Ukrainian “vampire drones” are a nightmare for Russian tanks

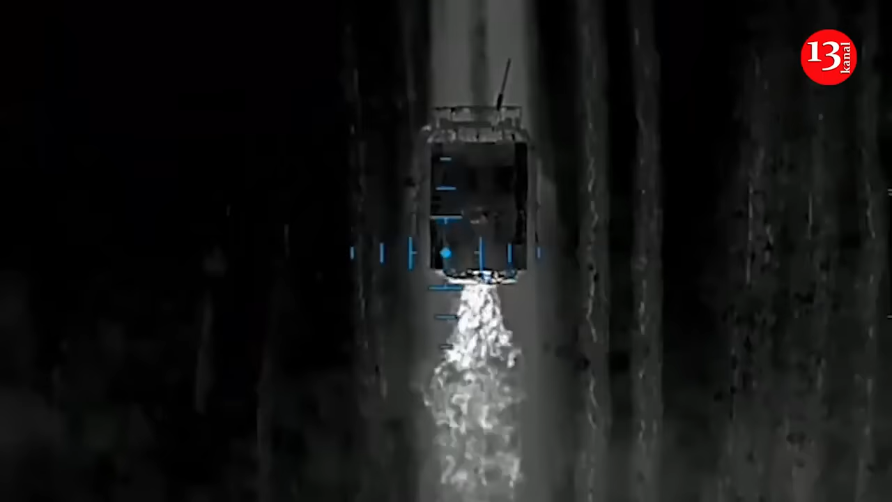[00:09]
These drones are capable of operating effectively at night, hitting both stationary and moving targets.